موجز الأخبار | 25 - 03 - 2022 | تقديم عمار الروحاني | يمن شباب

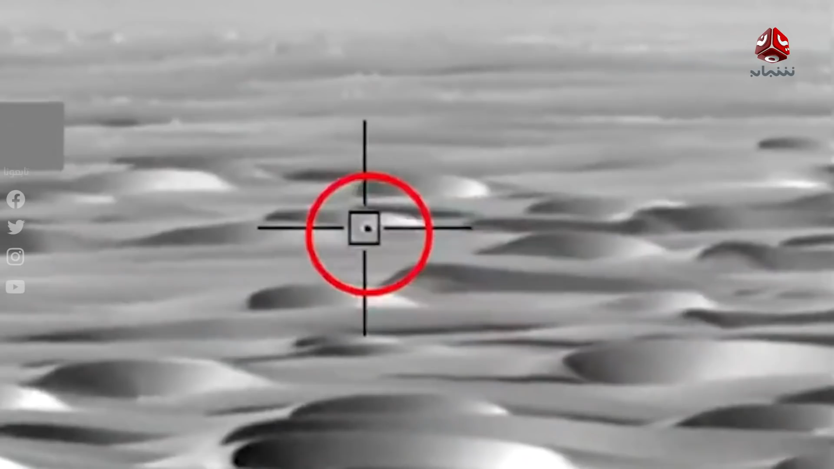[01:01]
بيان نشرته وكالة الأنباء السعودية فإن الدفاعات السعودية دمرت ست
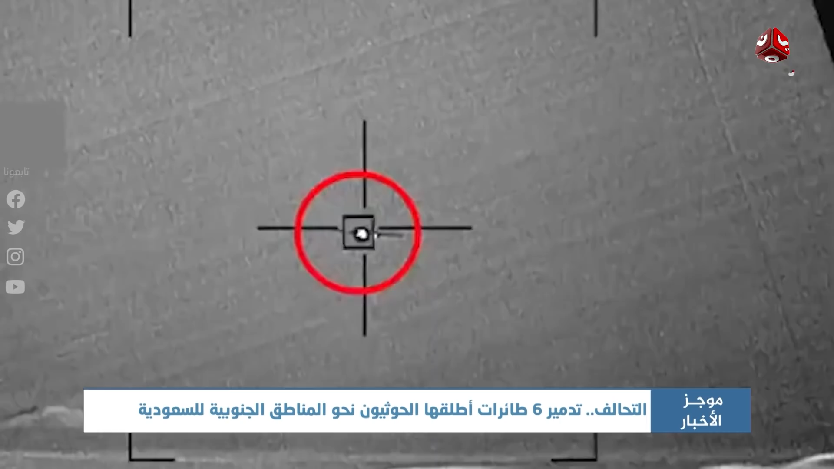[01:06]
مسيارات مفخخة أطلقت باتجاه المنطقة الجنوبية
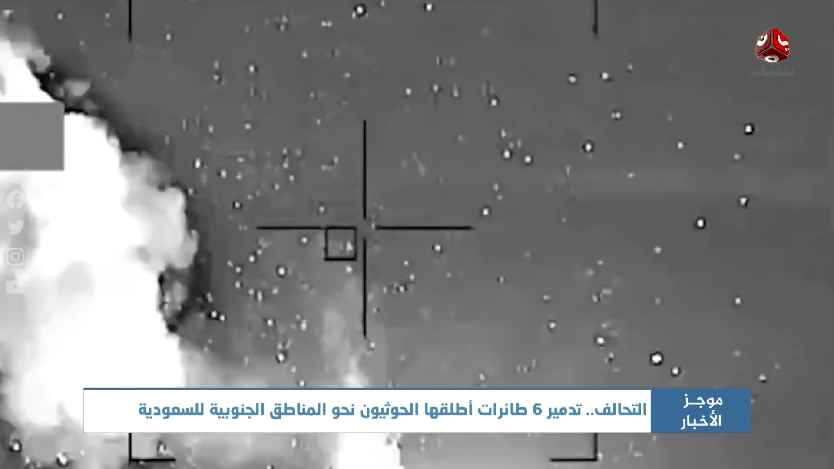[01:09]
وأكد البيان أن سمرار الأعمال العدائية الحوثية يهدد الأمن الإقليمي والدولي